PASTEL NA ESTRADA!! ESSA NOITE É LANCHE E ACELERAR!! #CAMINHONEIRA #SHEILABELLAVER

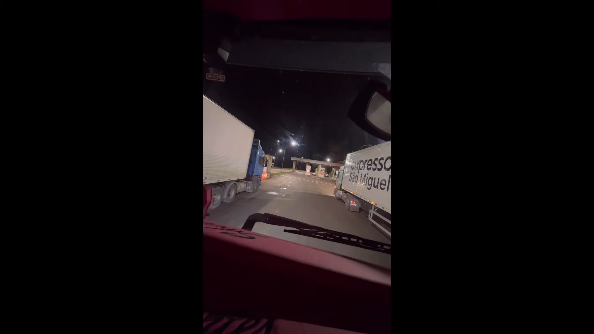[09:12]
Estamos saindo aqui da divisa, oficialmente, né? O posto fiscal aqui das vacarias. Vocês lembram que esses tempos não dava nem pra entrar aqui por dentro. O tamanho tava destruído, sem solo, né?
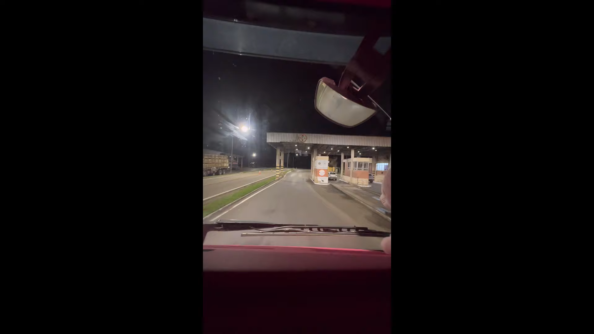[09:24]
Senão você tinha que escolher qual buraco que você caía, né? E olha agora aí como tá o luxo agora aí, né? As obras foram efetuadas aí. Ficou boa agora a passagem, né? Já que é obrigatório um ponto, né? Pelo menos agora nós temos dignidade pra colocar nossos brutos aqui dentro, né?
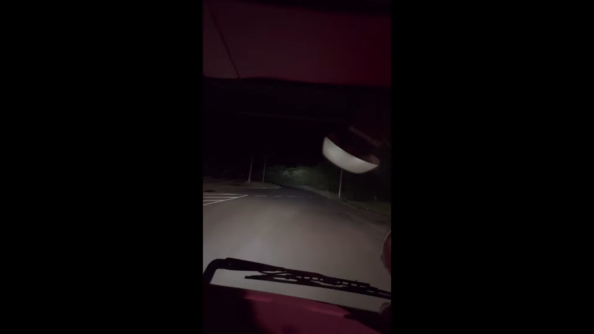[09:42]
E agora vamos embicadecer a Serra do Pelotão, que faz divisa aqui, né? A vacaria divisa com Lages, Santa Catarina, 116.
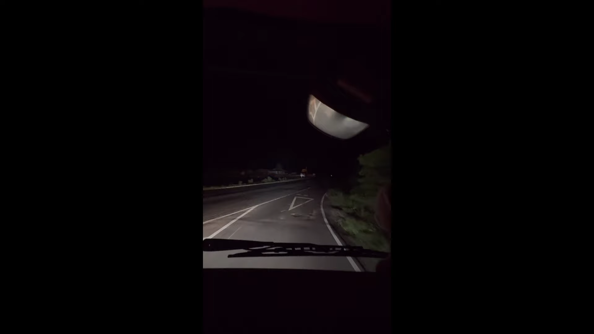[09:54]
Com os hinos aqui, né, pessoal? Pra deixar a negatividade toda pra trás. Seguir a viajada, nós no volante, mas Deus na condição sempre, né? Pra deixar a negatividade toda pra trás.